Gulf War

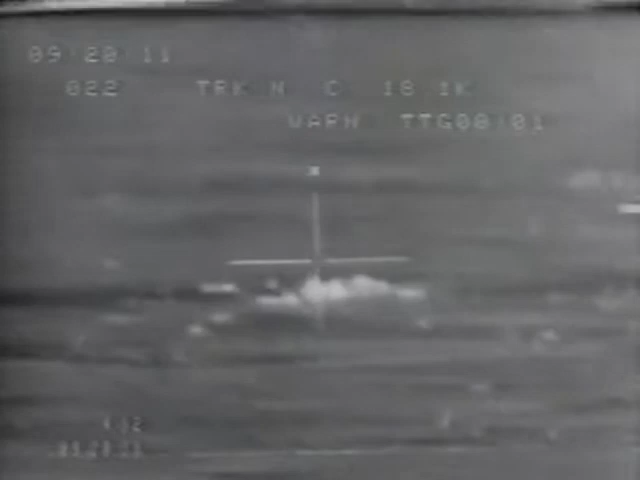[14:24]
I video switched so that now I am looking at what the PAVTAC pod is looking at, which hopefully is still on the target.
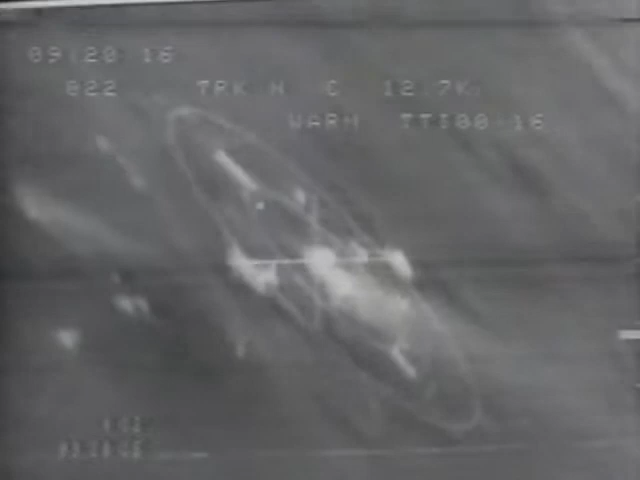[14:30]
Two, three's cleared high. I'm not actually flying the bomb. I'm flying a spot on the ground and telling the bomb this is the point where I want it to hit. The bomb then determines the best way for it to get there.
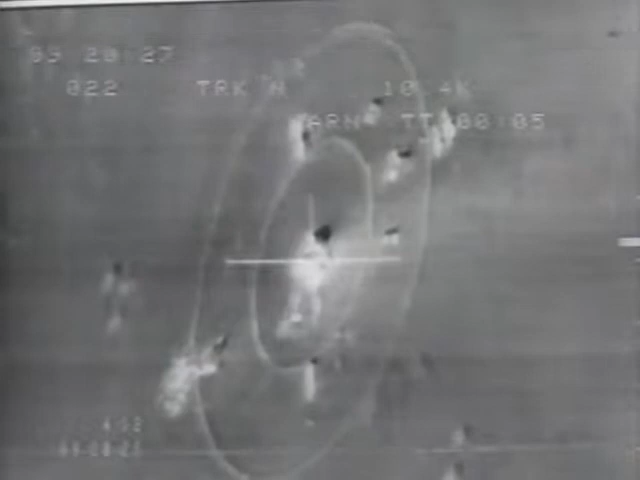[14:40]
Lasers on. Tracking. Yeah!
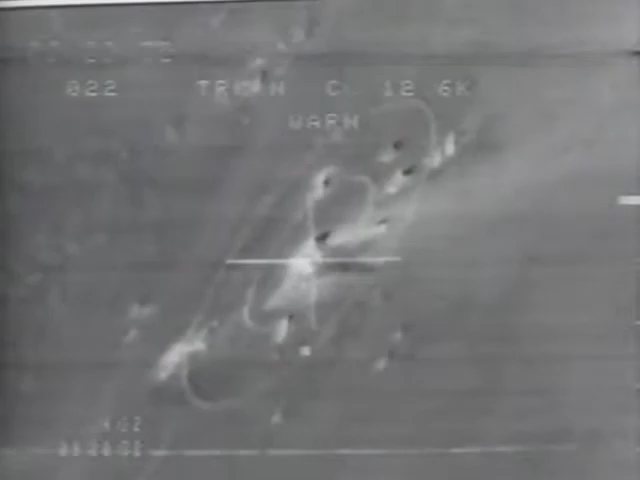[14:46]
The precision allows you to destroy exactly what you want to destroy with a minimum of collateral damage,
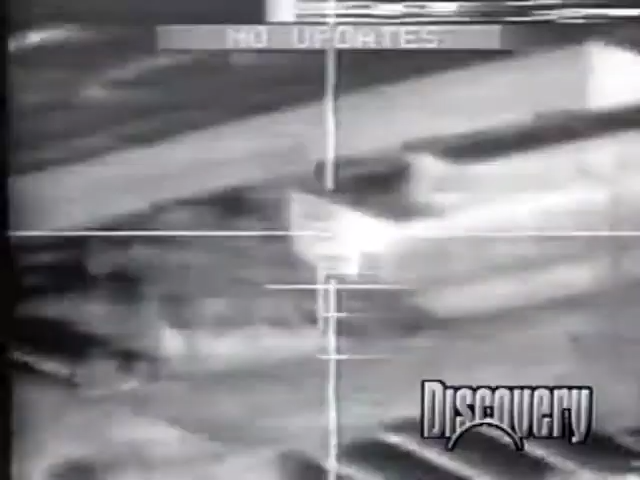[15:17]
rather similar to those used in video games.
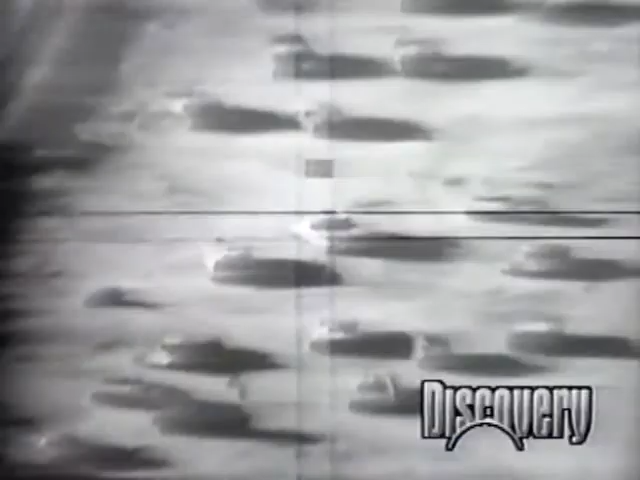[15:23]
A bomb's eye view of the Gulf War.
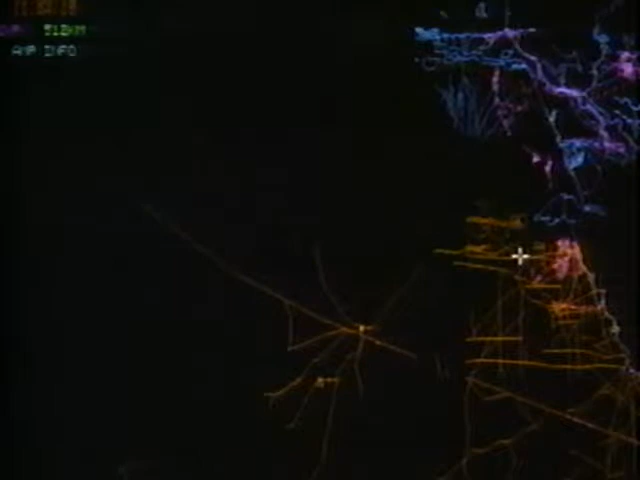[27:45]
The display that the operator has is really a map, electronically generated map of the area that he's looking at.
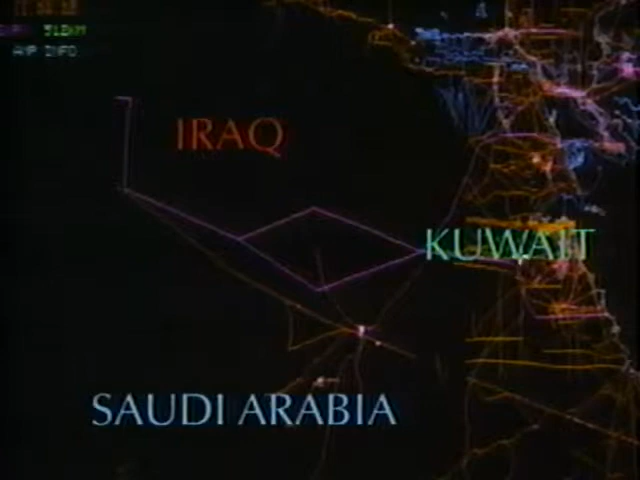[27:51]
It has roadways on it, it has borders on it, it has lakes, foliage, that sorts of thing. Overlaid onto that are a series of little yellow dots, and each one of those dots is something that's moving. Anything that's moving, it'll come back as a little dot to the operator. What we're able to do then is to put a bunch of these little dots together over time and make almost like a little cartoon strip of the little dots in animation actually moving.
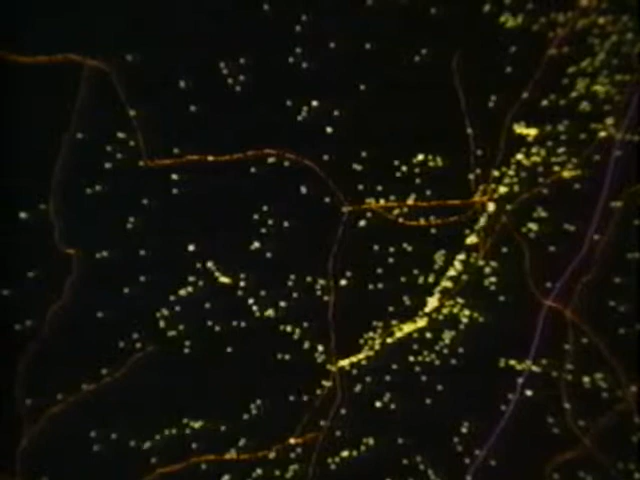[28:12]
In the early phases of any mission, the targeteer is trying to assess what is going on really in his area of responsibility.
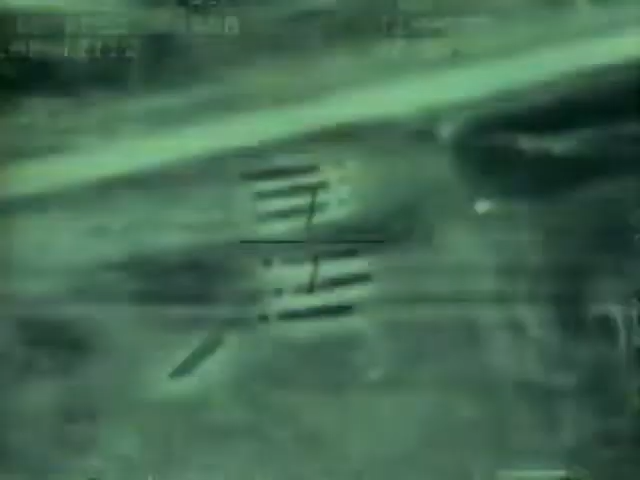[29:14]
And due to the array of the vehicles, how they were setting up, we were able to determine through our imagery analyzers that, indeed,
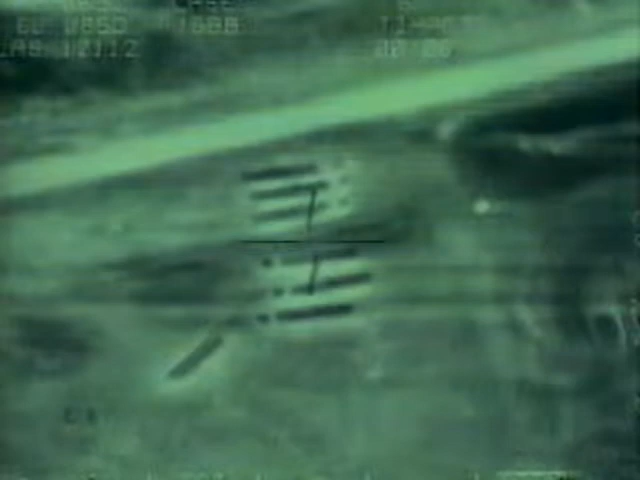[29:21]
those were Scud launchers that were setting up and we were able to direct fighters into those launch areas and,
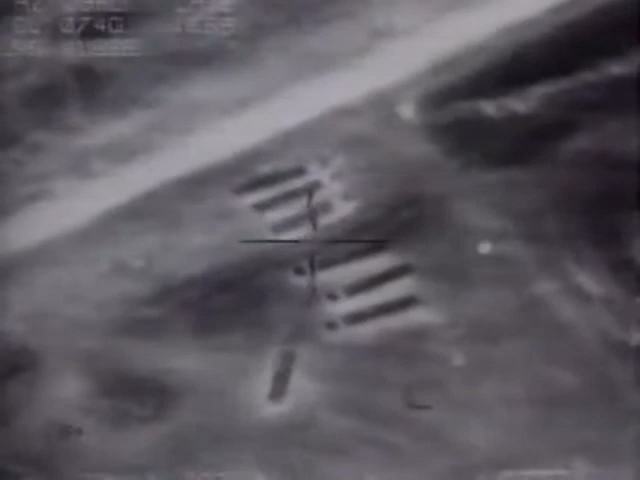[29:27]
in several cases, interdict Scud sites before launches occurred. We've been able to get a target count.
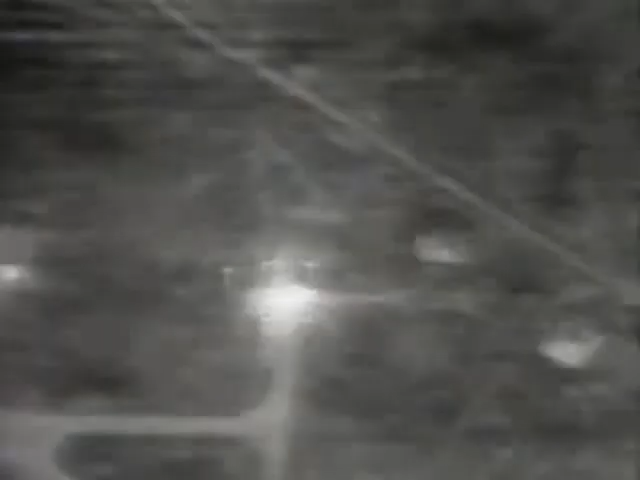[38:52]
Inline. Down. Down. All right. LFR, ground start. 20.
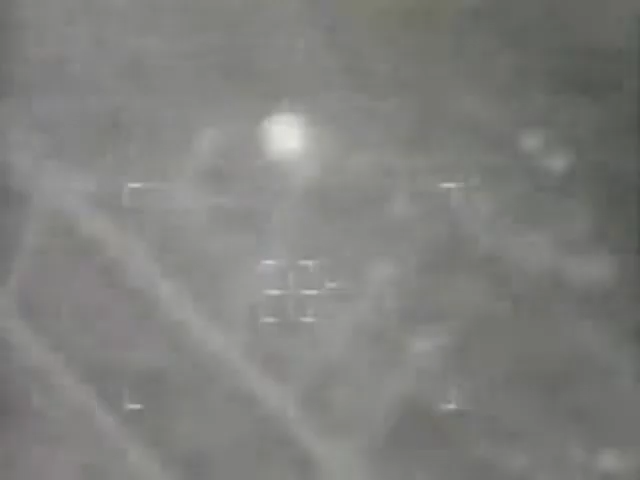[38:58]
Slashing across. And we're virtually right over the top.
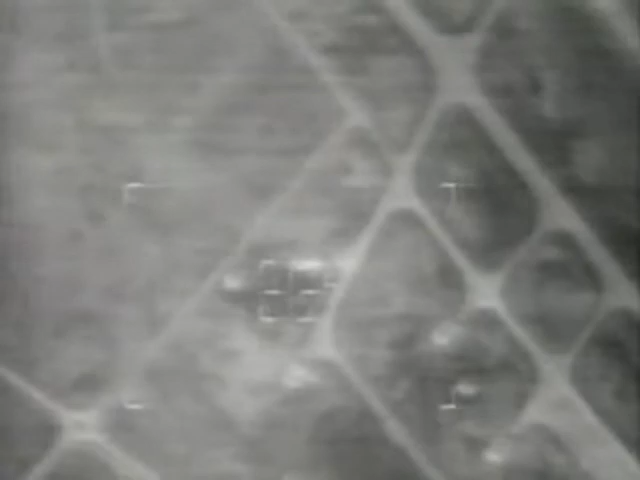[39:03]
Okay. Field of view.
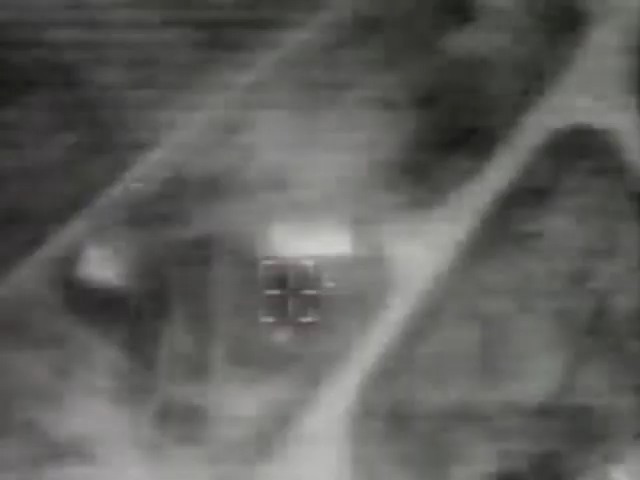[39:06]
And tracking. All right. 15 seconds. Roger. Tracking nicely. There's no way this air crew could have known whether there were any people in the hardened aircraft shelter they've just bombed. Or whether there are any in this one either.
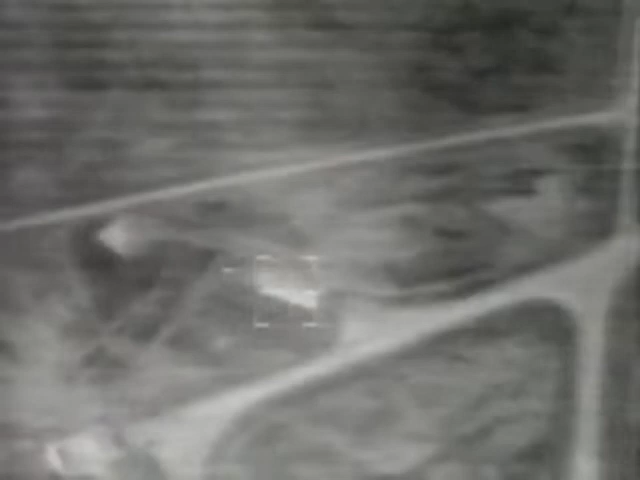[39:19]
Roger. There'd be nothing they could do about it if they did know. The bomb's already falling and the laser is locked onto the target. The conclusion is inevitable. Five.
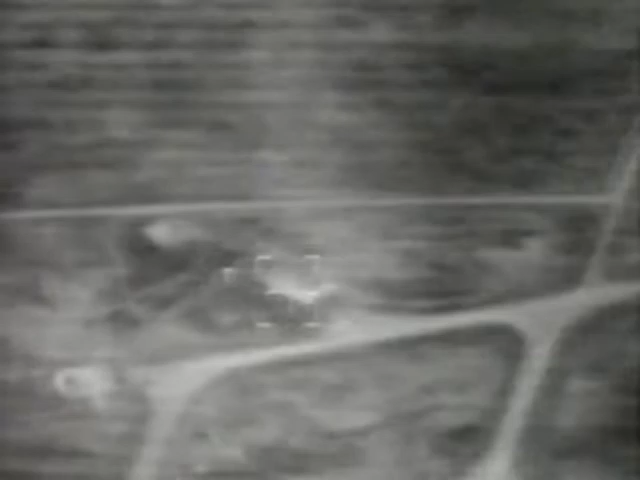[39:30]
Four. Three. Picture clear. One. Yes, Flash. Yes, Flash.